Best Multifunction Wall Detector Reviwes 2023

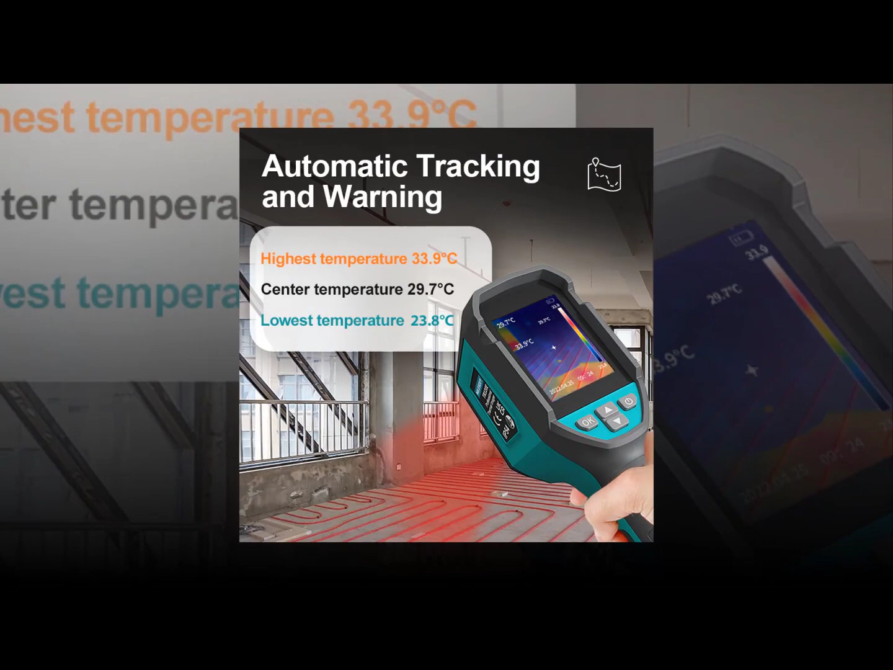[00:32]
and radar each type of detector works differently but they all have similar purposes dot
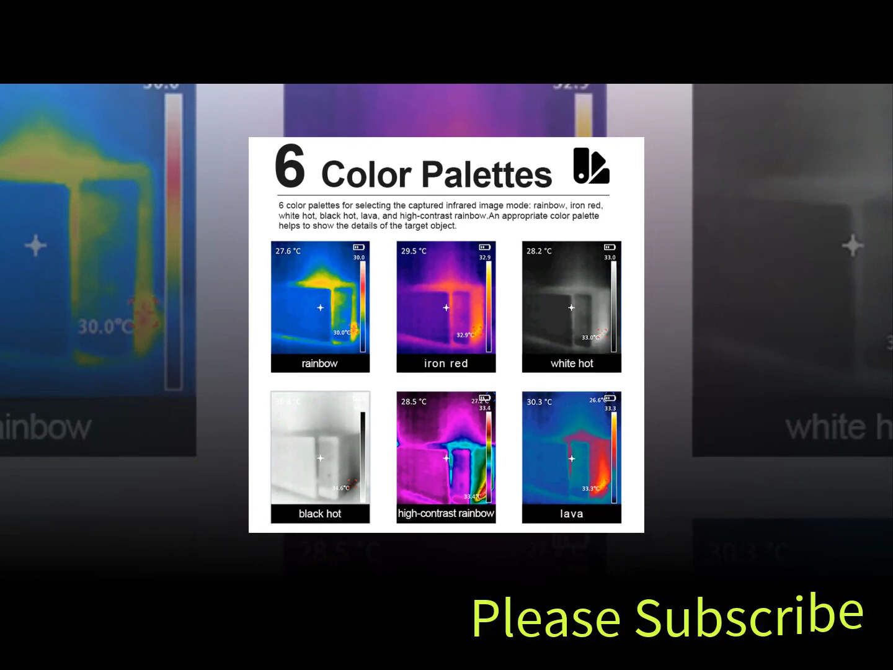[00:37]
infrared ir wall detectors work by detecting changes in temperature when someone walks